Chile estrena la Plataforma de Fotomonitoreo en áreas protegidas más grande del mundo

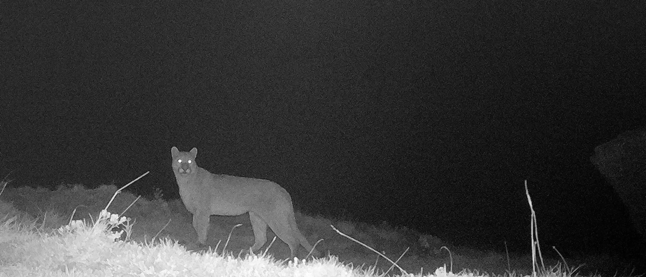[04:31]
Nosotros decimos que una cámara trampa es un guardaparque,
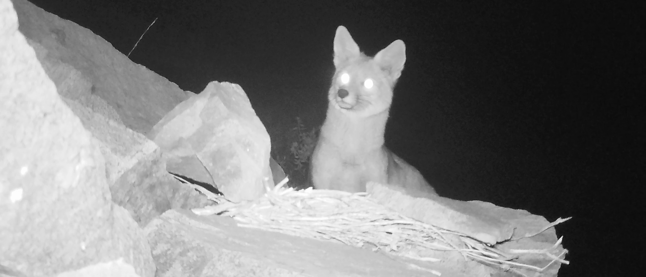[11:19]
Muchas veces en el camino sale un zorro y después a la media hora puede pasar una jauría de perros.
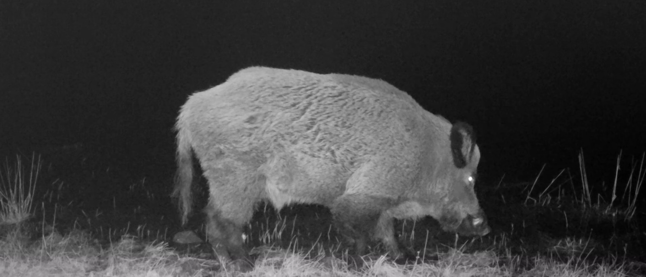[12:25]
Desde el año 2019 divisamos en nuestras cámaras trampa un jabalí.